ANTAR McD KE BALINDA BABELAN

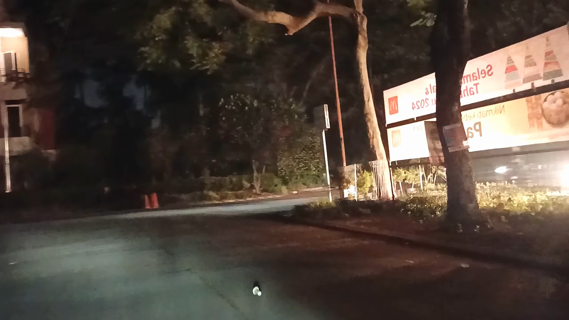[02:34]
Situasi malam hari, apakah jembatan besi macet? Kita lihat saja.
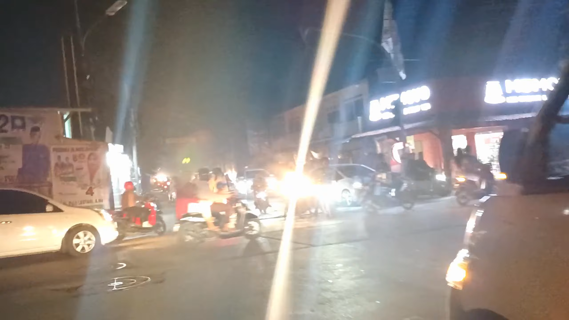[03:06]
Oh, dahi ayam. Pelan-pelan, pelan-pelan, biar lewat dulu.
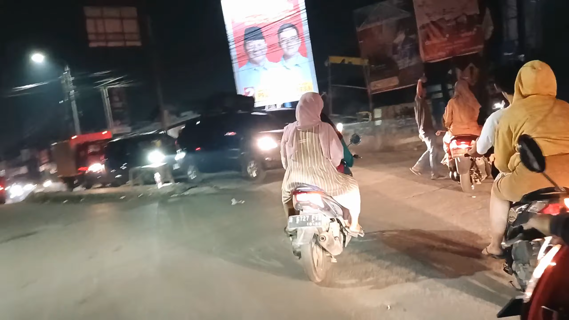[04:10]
Langsung kasih aba-aba maju. Bentar Pak Sopir, bentar.
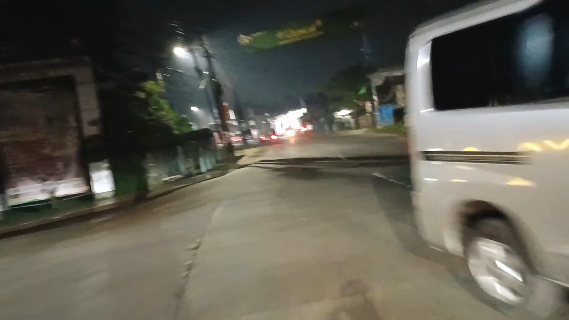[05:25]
Ini jalan aspal ini guys, enak.
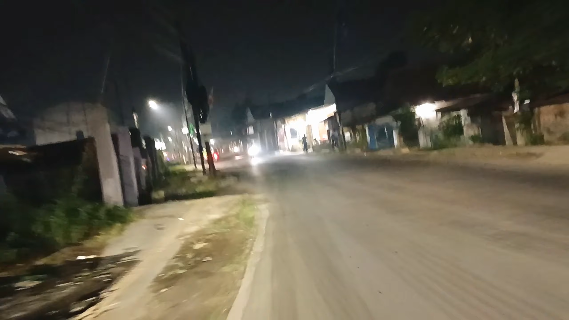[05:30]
Gak bergelombang. Ini cluster
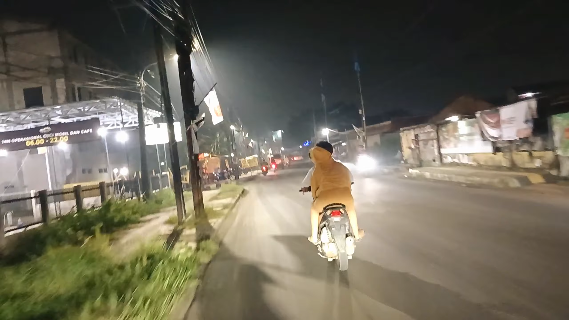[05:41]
Kavilage. Taman Kebalen. Pan itu Trevista tuh pas tikungan itu. Cluster Trevista yang ada biru-biru. Tuh, yang ada pelang tuh. Baliho-nya enggak ada.
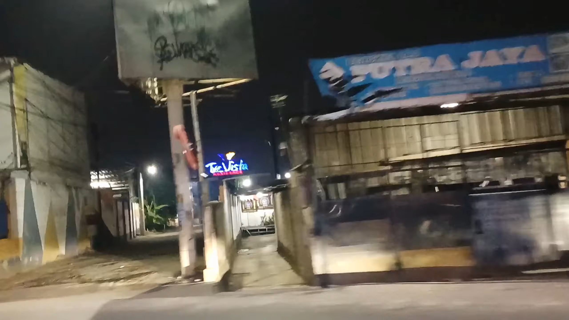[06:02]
Tuh, Trevista. Ini pintu keluar Taman Kebalen.
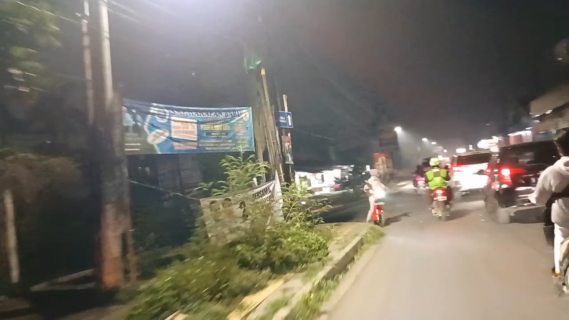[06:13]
Nih, yang ada polis motor listrik. Gelap sekali. Kita masih lurus.
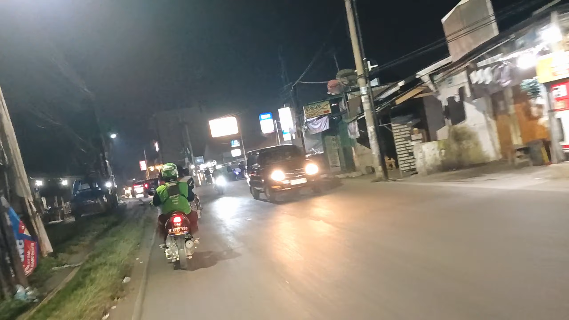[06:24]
Masih menyusuri jalan arah Babelan. Ini juga menuju Villa Gading Timur, Gerbang Barat.
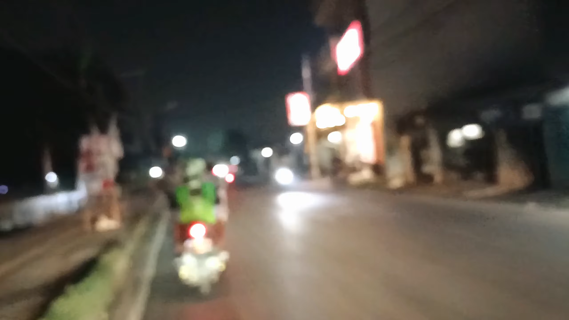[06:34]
Mobil menyalip karena kita jalannya pelan guys. 20 km gak nyampe ini. Pelan-pelan aja.
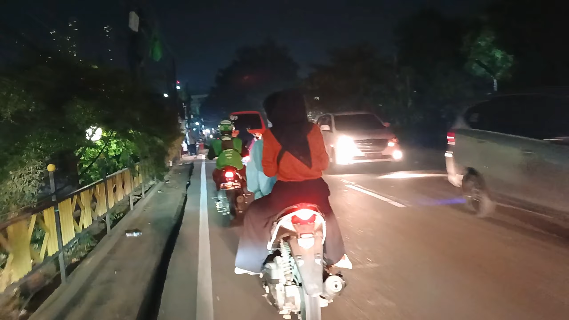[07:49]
Nanti ada jalan ke kanan, kita belok setelah gang ini. Kita mau belok kanan ini. Belok kanan ya, ambil sen
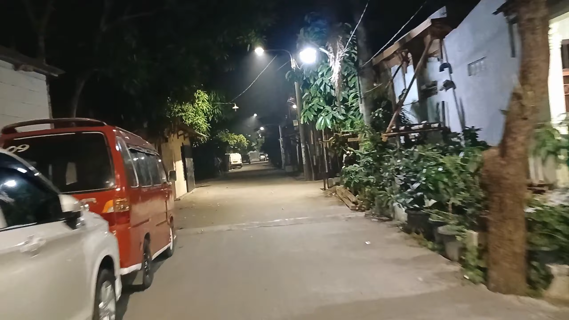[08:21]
Balinda berapa nggak tahu dah ini. Pos berapa kan ada pos 1, pos 2. Pintunya banyak banget Balinda. Kita lihat minggir biar nggak kena poldur.